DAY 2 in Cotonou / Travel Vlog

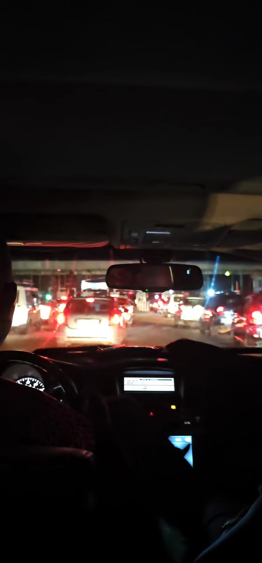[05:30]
Then we add our ice cream. Then we are then now. There was so much traffic. I didn't know that Cotonou is to have traffic. Right. I thought I was in Lagos. We're stuck for like 1 hour. Yeah, we got home like 10:30. Like how?